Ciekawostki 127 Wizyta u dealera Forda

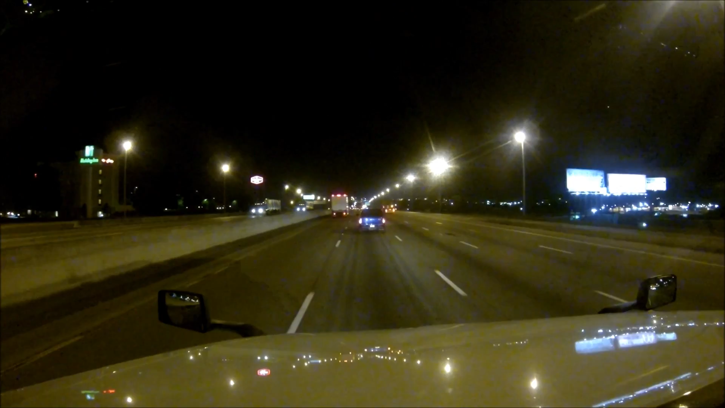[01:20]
Jakaś tutaj ruchoma zapora Na drodze Tylko po prostu blokują prawe pasy Ciągnął się wolniutko z kulbasiki Nissan